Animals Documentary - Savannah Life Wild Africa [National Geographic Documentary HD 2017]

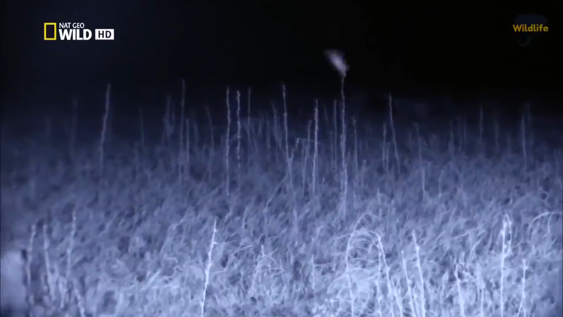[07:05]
First cub makes his move. A second forces the wildebeest towards Saba.
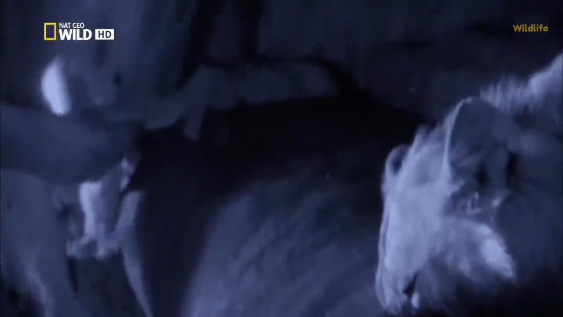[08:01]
News of fresh meat travels quickly.
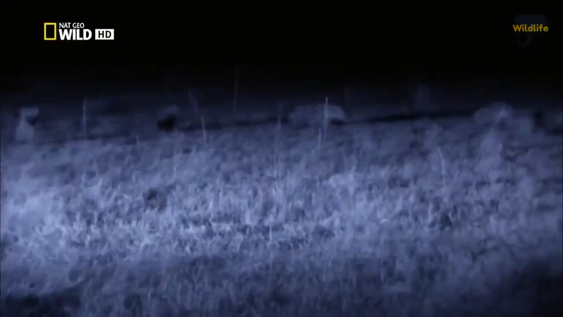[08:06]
When you're a successful Savuti predator, hyenas are your constant rivals.
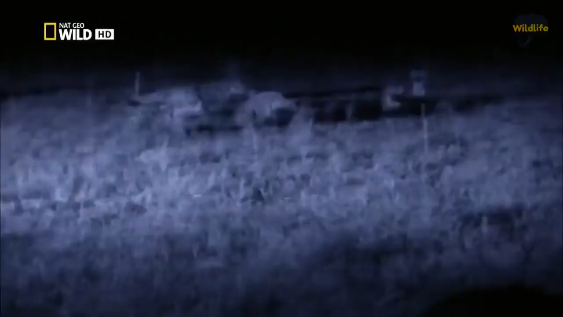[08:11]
Saba's meal and the cubs are at risk. Despite lions being bigger and stronger, the hyenas have strength in numbers.
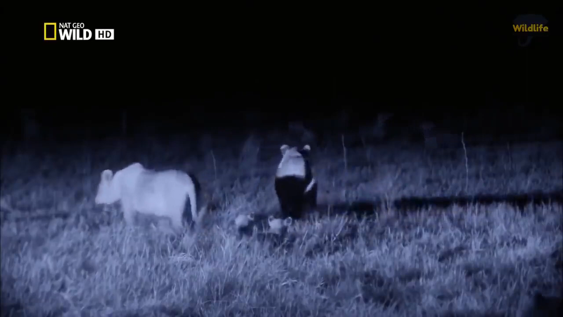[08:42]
Saba is protective of her cubs, for good reason.
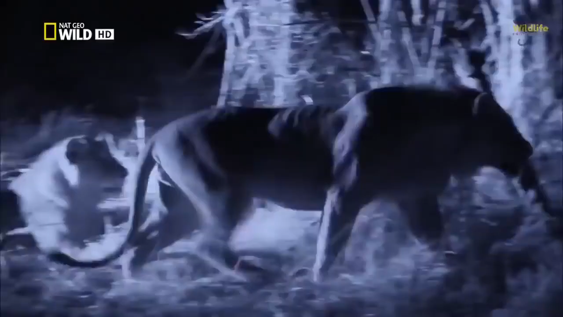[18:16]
Knows it needs to unite. They push back towards the open marsh plain. The lions are in too deep.
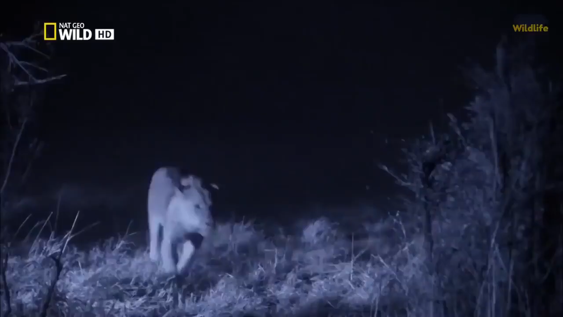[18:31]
There's no turning back.
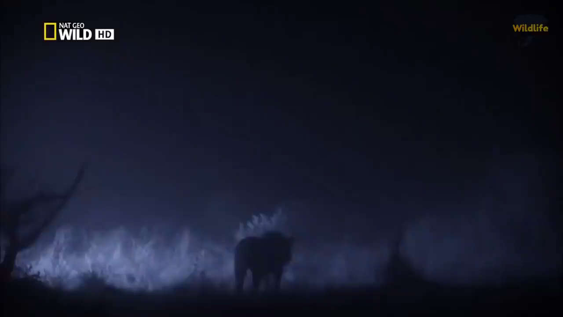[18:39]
They face a wall of horns and hooves. And then they spot a calf, a target. The nomads face off with the buffalo bodyguards.
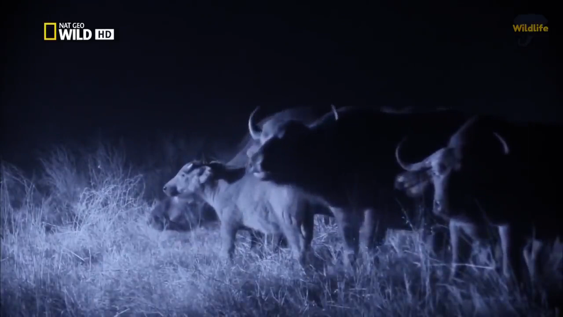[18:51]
They just need to separate the calf from the herd.
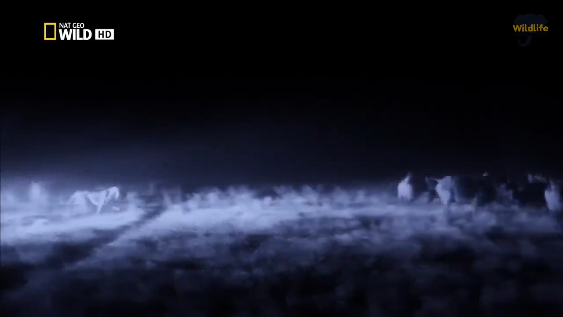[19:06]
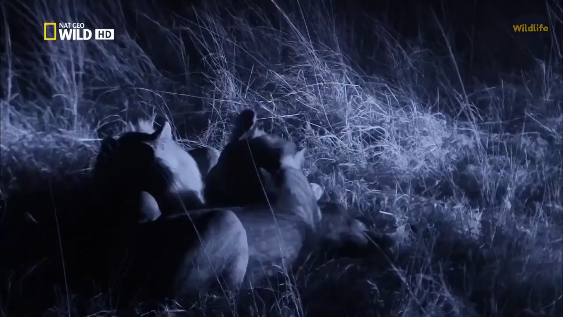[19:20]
Just when they sink their teeth into their hard-earned meal, sure enough, they hear the sound of danger.
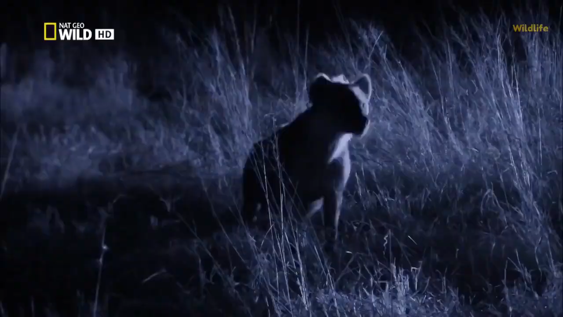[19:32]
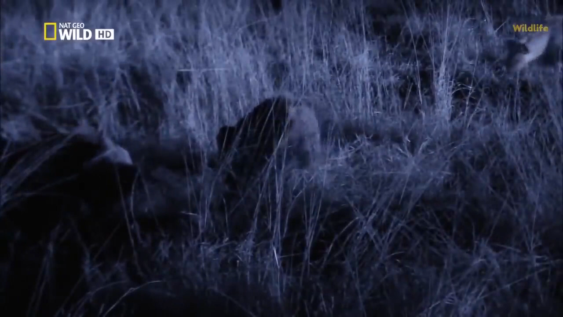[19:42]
The brothers defend their kill from every angle. But hyenas aren't the worst of their problems.
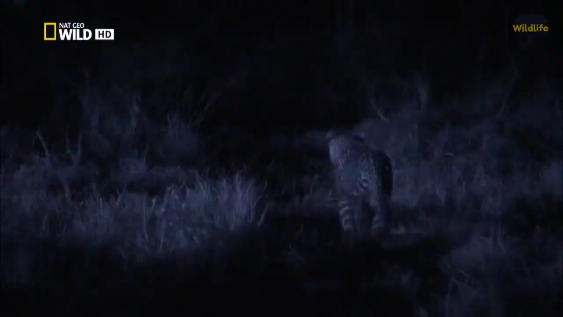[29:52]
Unlike buffaloes, her prey is nocturnal, equipped with expert night vision. So, she's got to be extra sneaky.
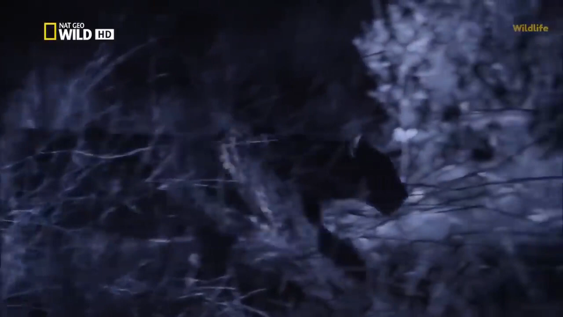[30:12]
The scrub hare that lives in this hole will soon leave for its nighttime forage. And Nikita
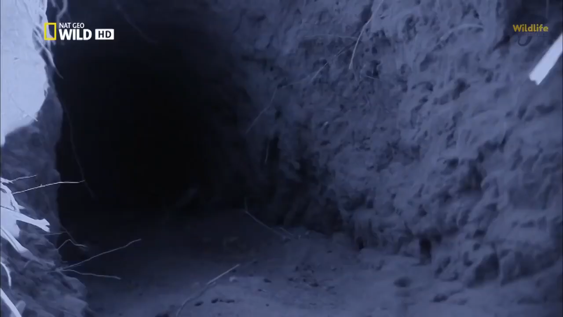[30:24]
parks herself right outside its doorway.
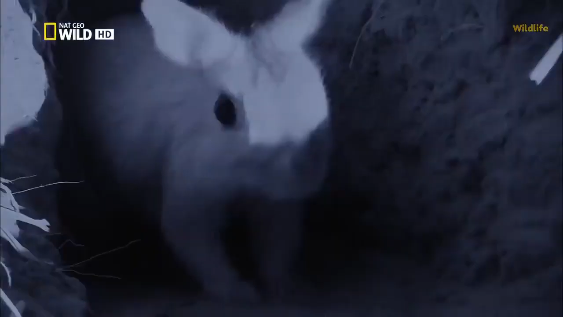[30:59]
In a split second, it's over. A solid grip around the chest cuts off any telltale squeals.
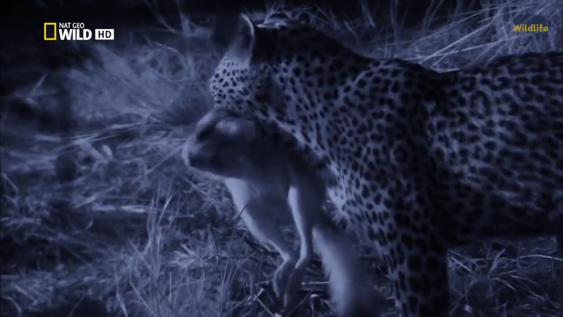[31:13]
Finally, a meal buff to match her appetite.
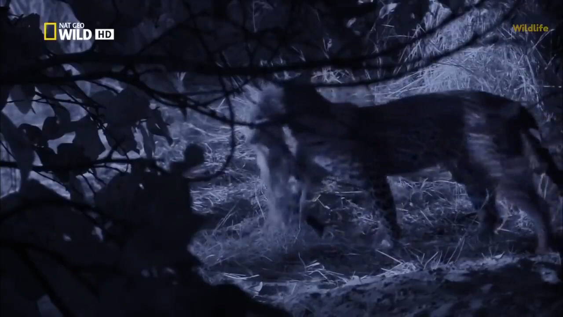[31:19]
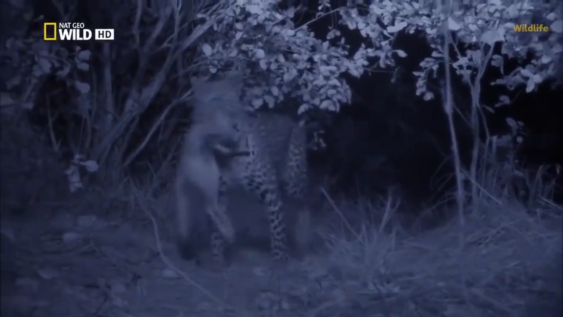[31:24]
On the edge of the woodland, the nomads still track the herd, pushing them further into cover.
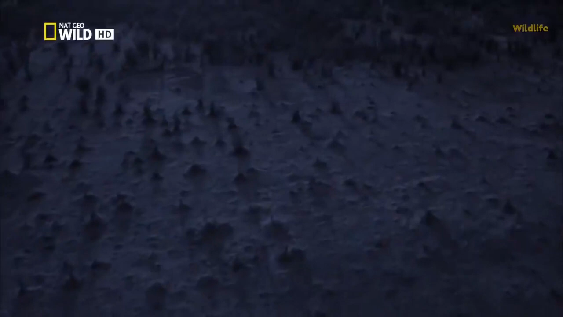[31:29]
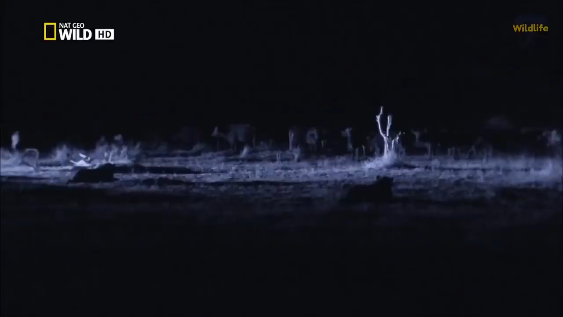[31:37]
Buffalo don't sleep at night. There's a far more important job at hand. Fending off Savuti's nighttime hunters.
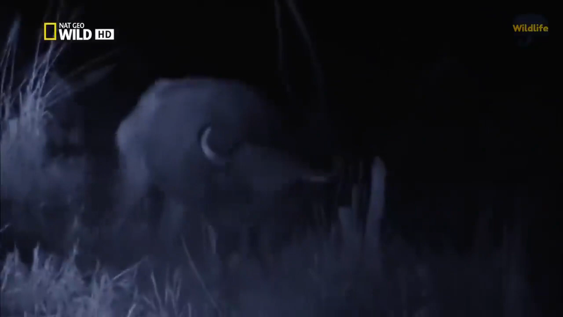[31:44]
Their sights are still focused on the injured buffalo.
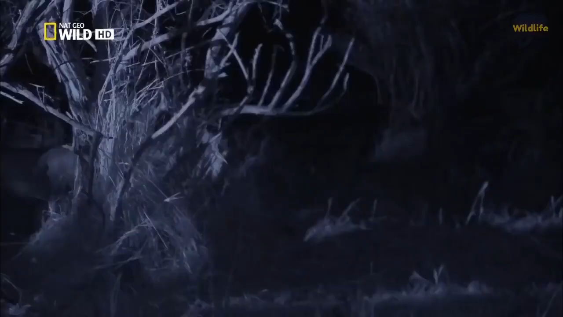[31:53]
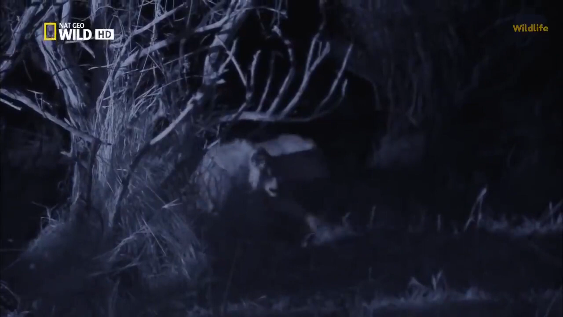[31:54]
But she's guarded by an army of one-ton tanks.